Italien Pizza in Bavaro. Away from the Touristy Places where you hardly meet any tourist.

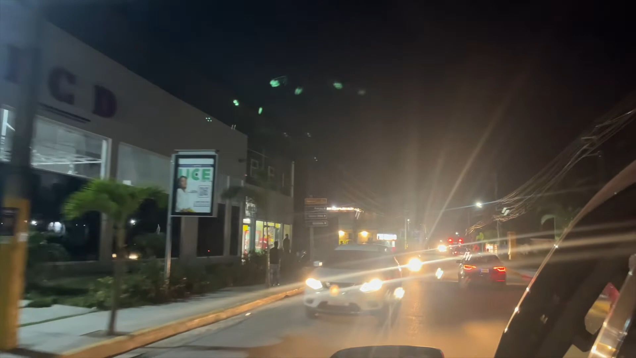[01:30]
You see traffic is not too bad once you crossed and there you can see to the
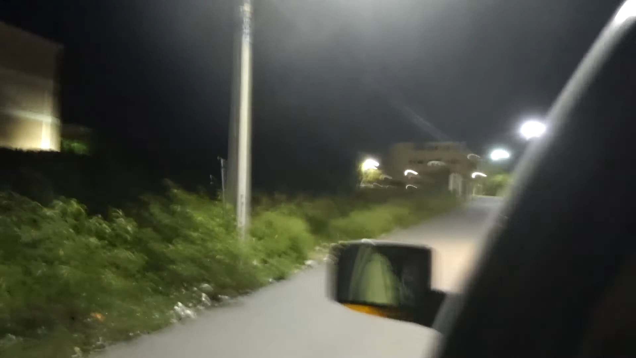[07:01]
This is us leaving the place coming back to the main
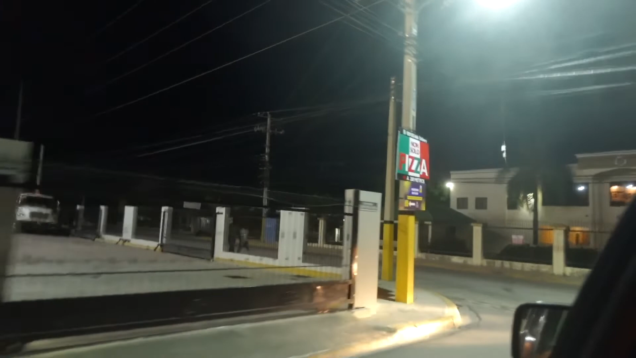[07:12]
road there is a pizza sign again at the ferreteria and i'm taking you once again to the intersection to have a look at it.
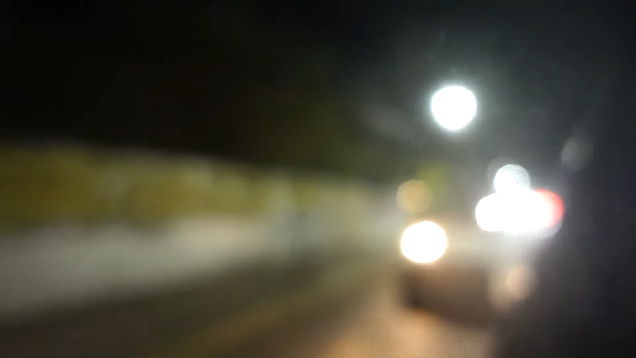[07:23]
If you don't like the pizza if you like a mexican check this out here to the
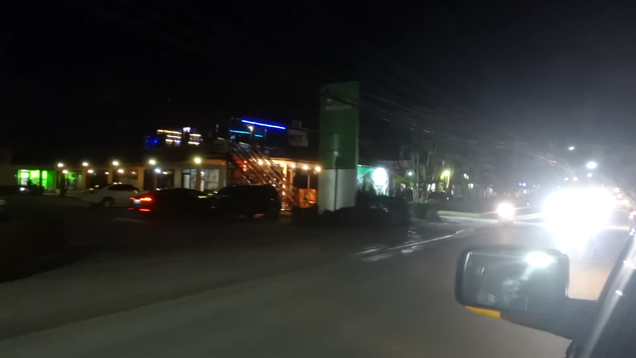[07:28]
left where you see the lights that's a mexican he is there for many years too so i believe he's good.
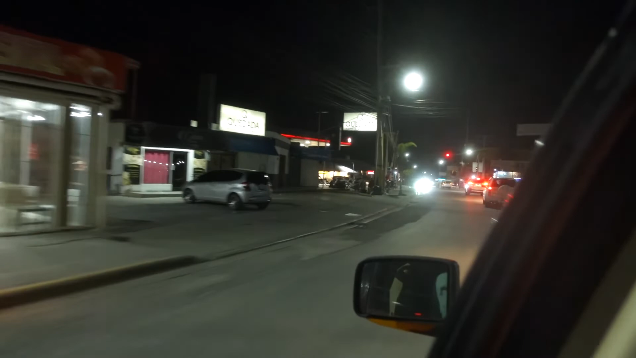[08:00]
when you're coming here to the intersection remember it's sunday night it's not so much traffic any other day it's probably at least double one is coming from the from the gas station already he didn't want it to wait